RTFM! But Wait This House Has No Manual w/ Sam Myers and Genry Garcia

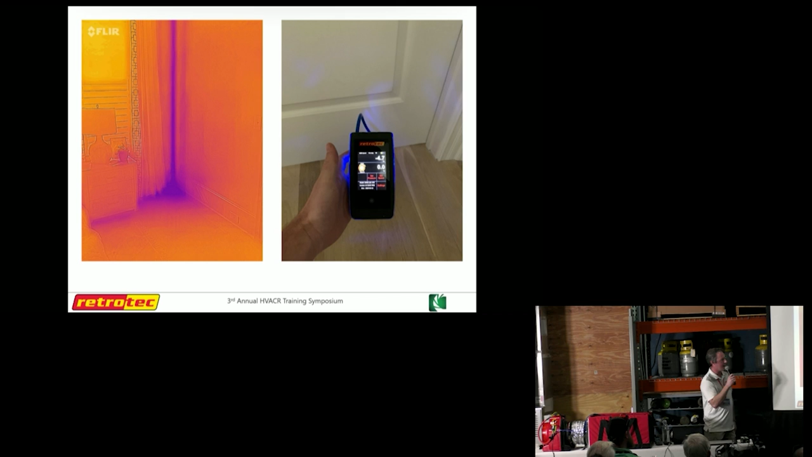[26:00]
and as we shut the door this is the number we got almost negative five and it also had a connecting bathroom that had a bath fan that ran intermittently so whenever that fan kicked on it would go from negative five to negative seven and what we realized was there's a pretty leaky corner here on this wall this picture was taken when the blower door was running at negative 25 pascals to exaggerate that leak I didn't need a fancy camera to get this this was a FLIR one to take that as far as thermal cameras go these are pretty inexpensive but
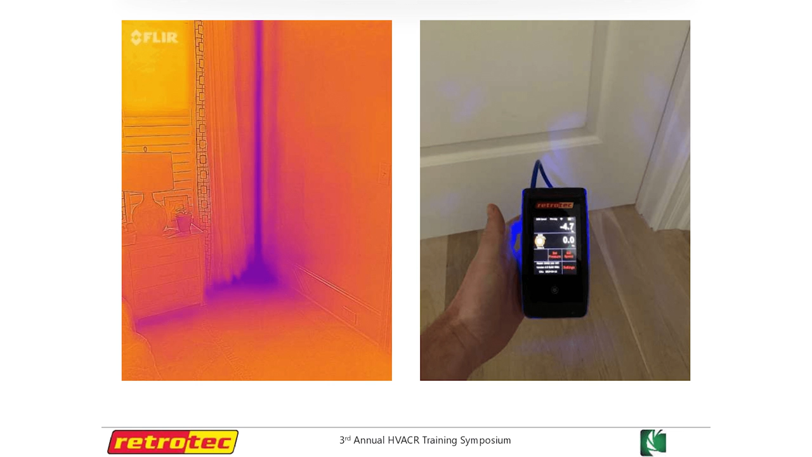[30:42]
going back to this leak here we were actually able to go outside and measure this leak from the outside as well on that exterior corner so that's where that foundation wall